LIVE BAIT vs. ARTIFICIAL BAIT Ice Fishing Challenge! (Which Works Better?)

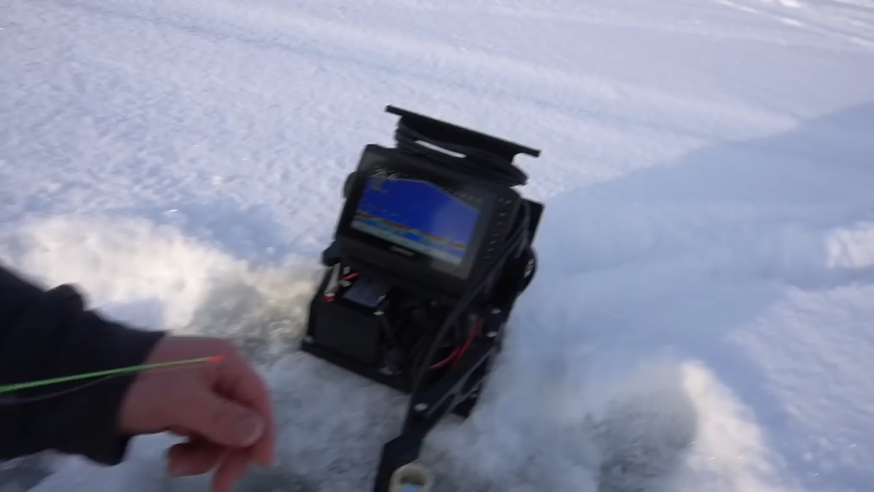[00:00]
Well, came over and drilled on top of that school. Yeah, I'd say. There's some fish down there. There's a couple fish. Yep. Got one.
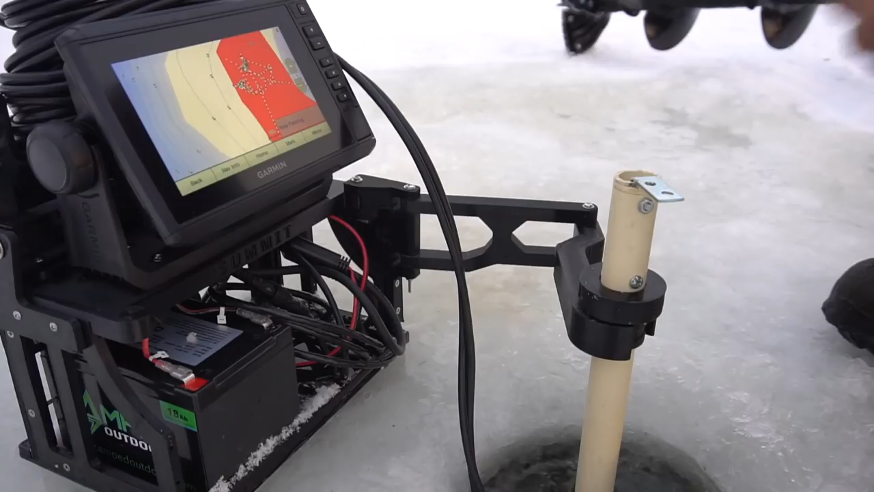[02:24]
All right. Get the live scope mode going here.
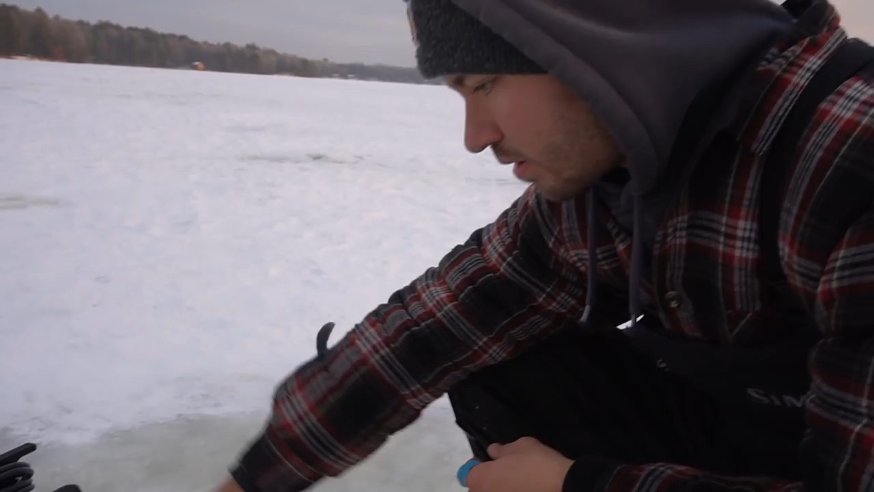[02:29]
Gonna have to, oh yeah, okay, we're right on top of it. I got it in down mode right now.
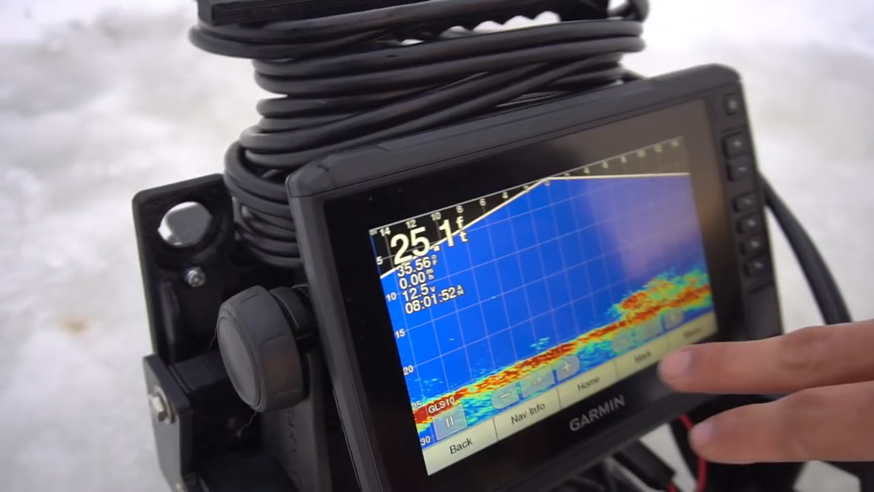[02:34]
On screen: depth 25.1 ft
As you can see right here, pretty much 4 to 14 feet out is that crib. We're right down here. And you can see on the top of it, there are some crappies. So we're probably gonna have to drill a little bit to my right, but we found the crib.
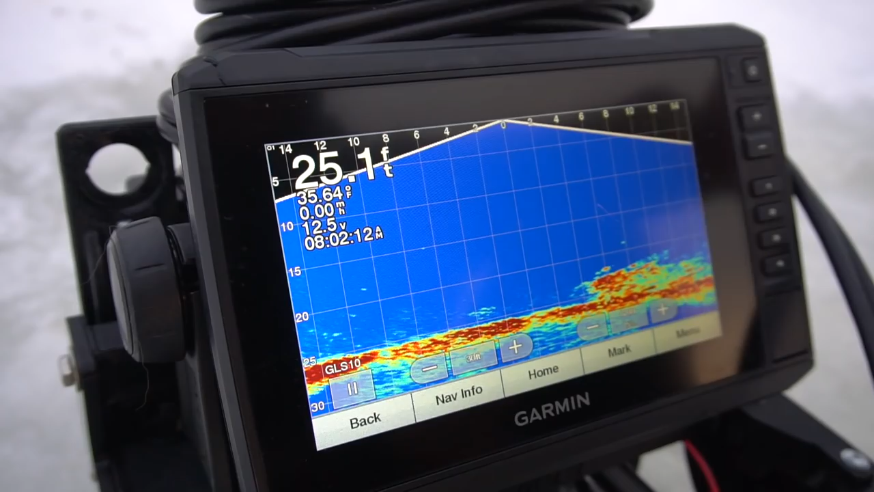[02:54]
On screen: depth 25.1 ft, water 35.64°F
Thankfully somebody had their hole here, but I would have had the GPS coordinate anyways.
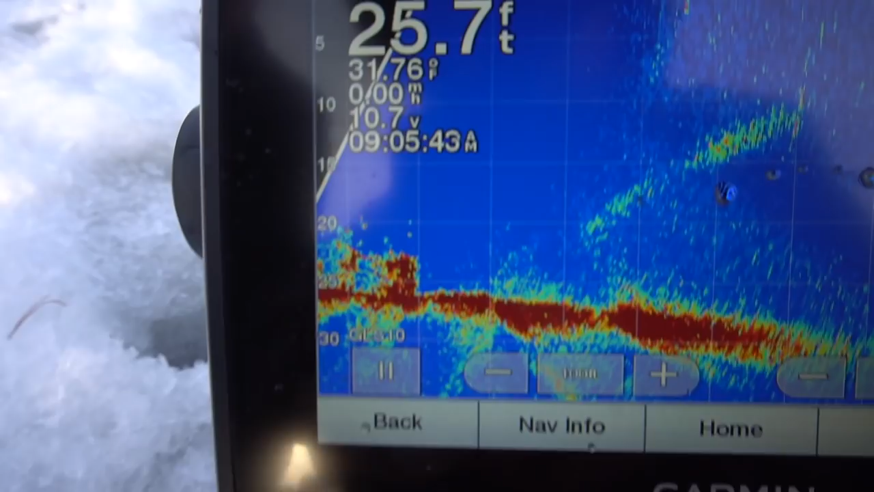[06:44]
On screen: depth 25.7 ft
You can see this is a crib. And we got right here 80 feet out.
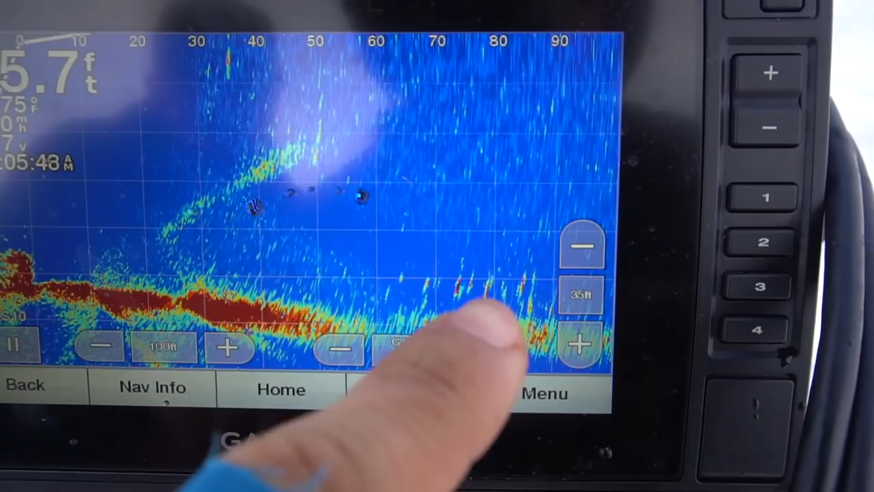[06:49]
80 feet out, all these lines, those are all crappies. Yeah.
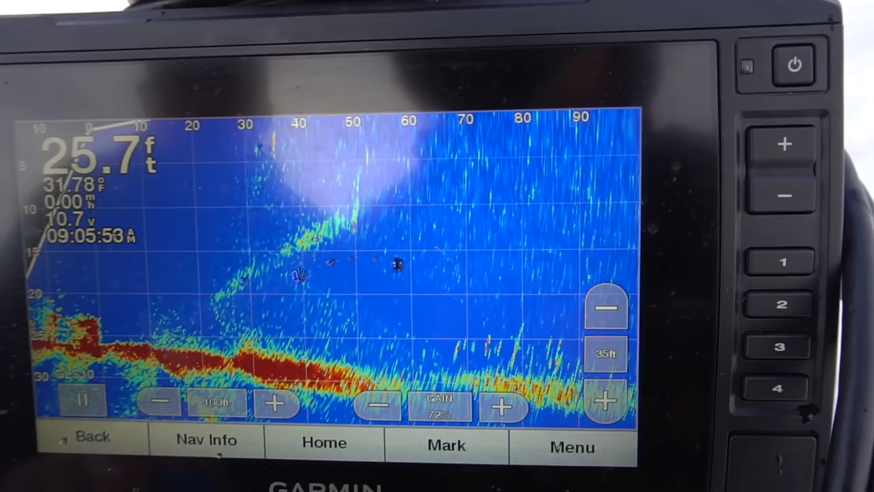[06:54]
On screen: depth 25.7 ft, speed 0.00 mph
So pretty much confirms what Brandon was saying. Yeah. That they're roaming. Yeah, they're roaming. So we're probably gonna have to drill on top of that.
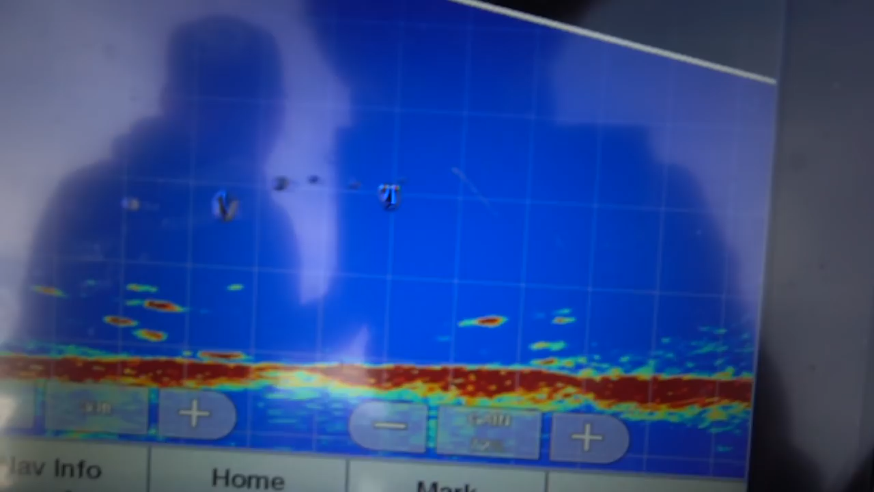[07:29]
There's some fish down there. There's a couple fish. Holy cow, they are moving though. They are moving quick.
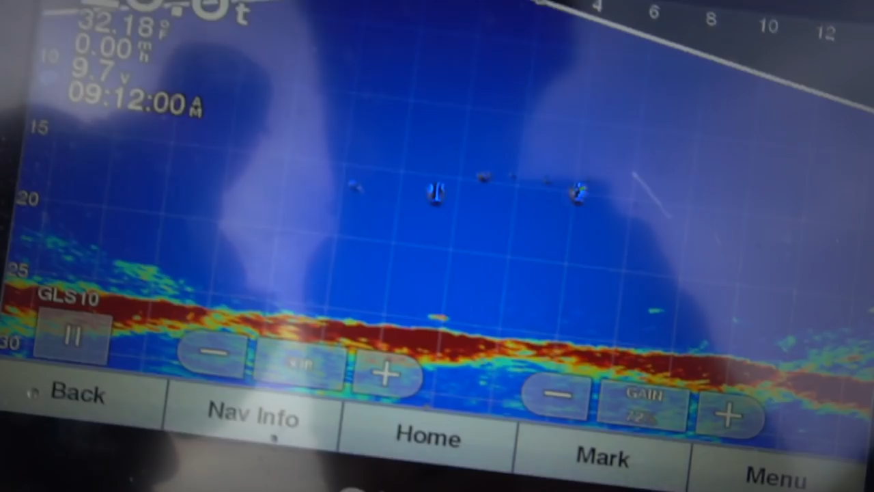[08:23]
On screen: water 32.18°F
Look at that. There's none. There's none. Pretty They're much gone. That whole school is gone. Okay, well, gonna go ahead and just reel this up.
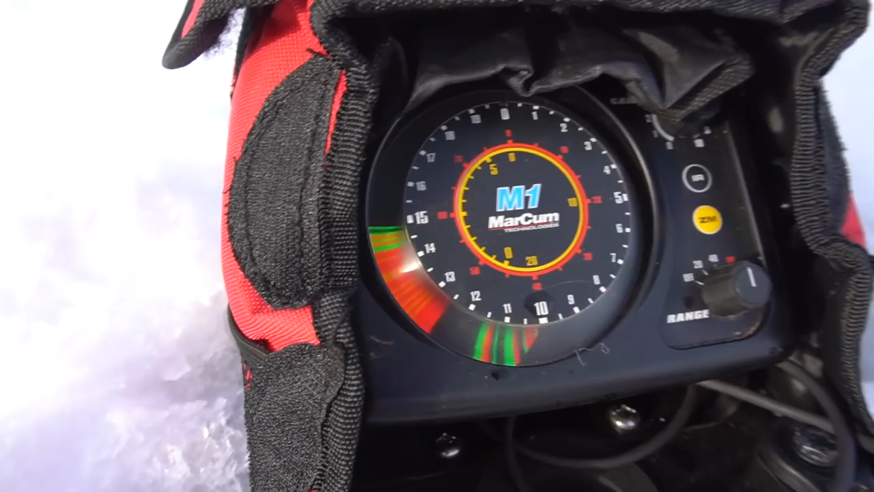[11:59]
If I jig up, you can see me up a little higher.
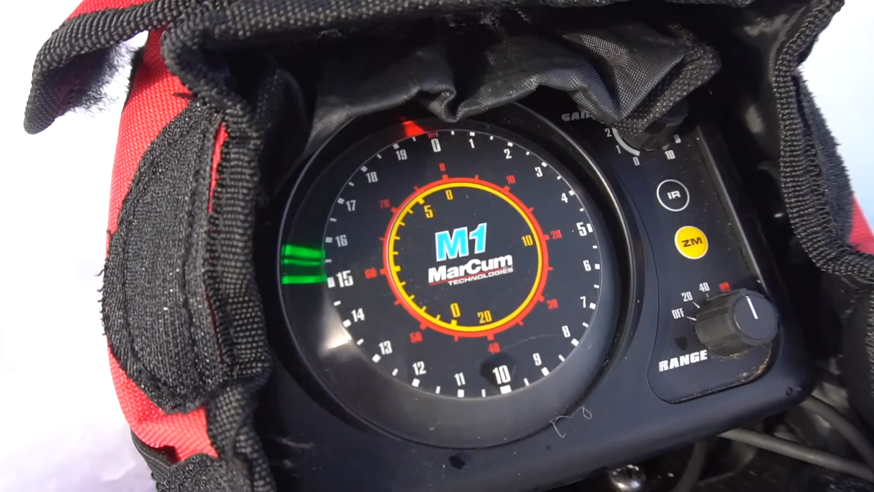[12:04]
This is kind of where I've been keeping it. And then most of these fish down here really aren't interacting.
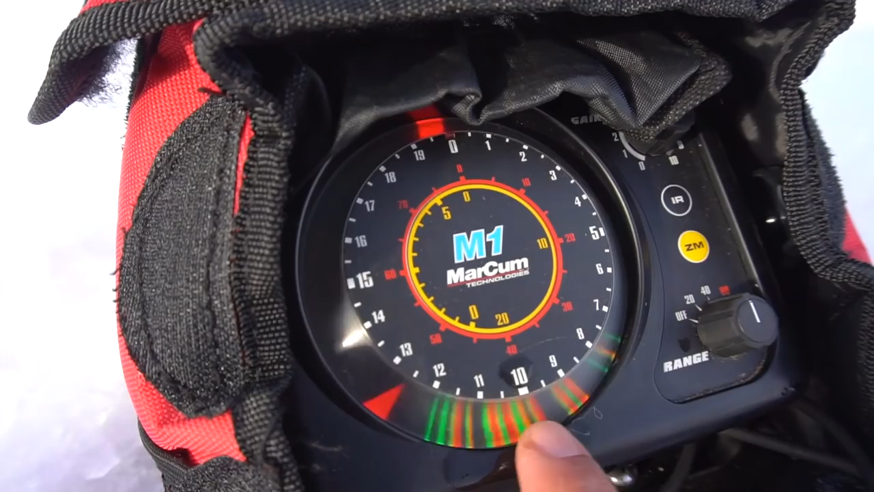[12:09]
When I stay up here,
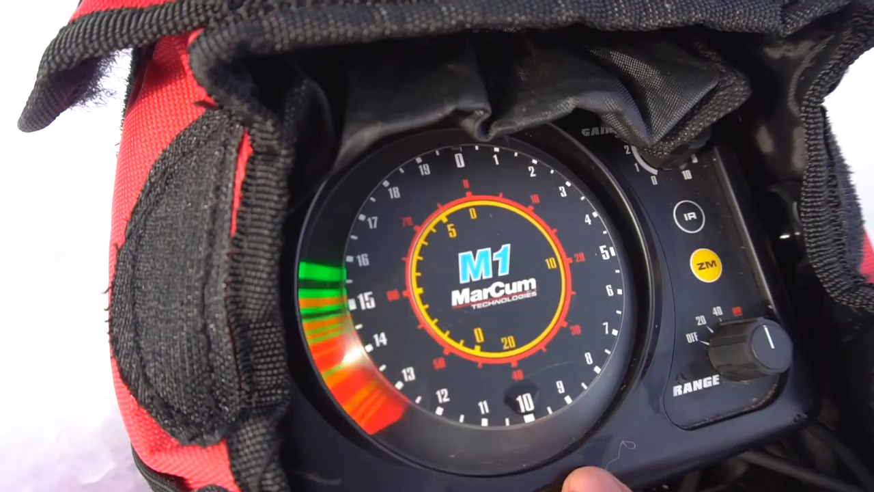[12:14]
you'll get maybe the most aggressive one coming in from like right here up. Otherwise, some of these bigger ones have been coming in right up above all of these.
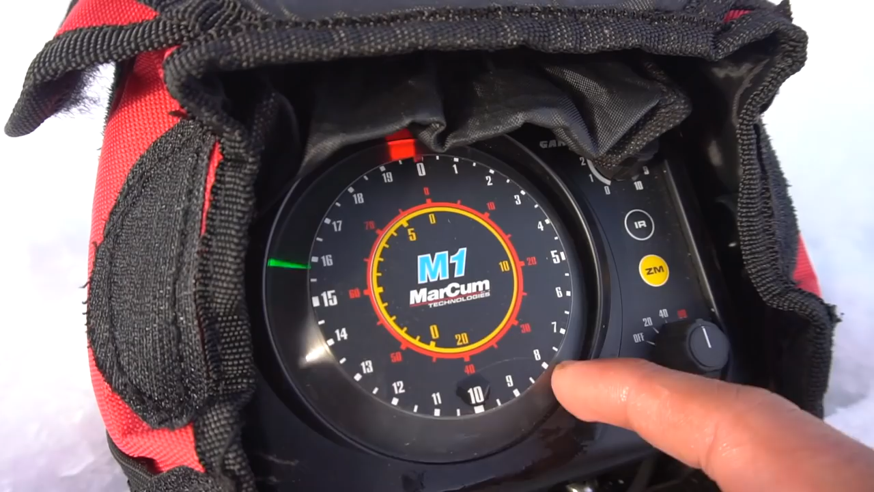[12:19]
And those are what seems to be the bigger ones so far.